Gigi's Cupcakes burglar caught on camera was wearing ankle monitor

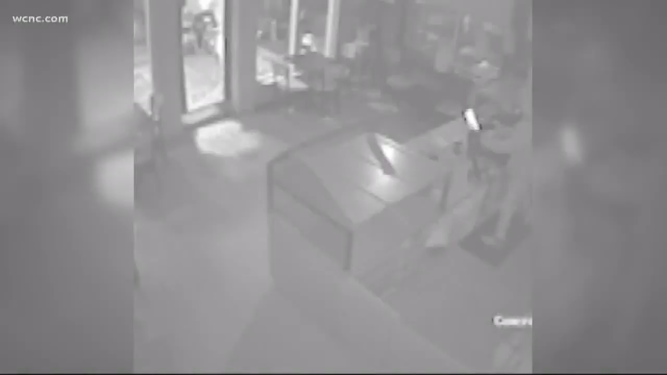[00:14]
Police say the man you see here was actually out on bail after breaking into another business and get this. He was wearing an ankle monitor. Investigators were able to use that data and place him at the scene of the crime.